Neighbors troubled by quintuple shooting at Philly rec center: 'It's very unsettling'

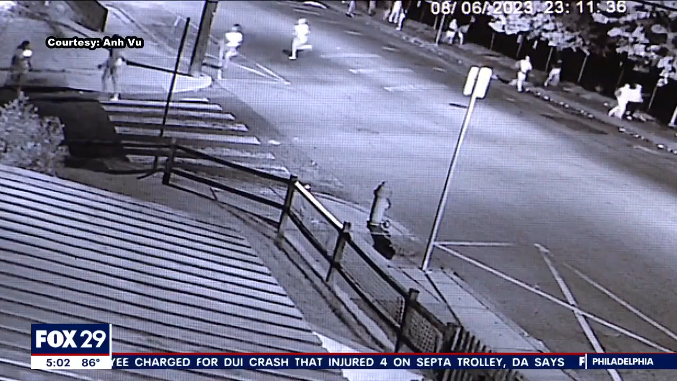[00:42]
Surveillance video from Sunday night shows dozens of people running down 2nd Street when police say several gunshots were fired shortly after 11 p.m., injuring five teens.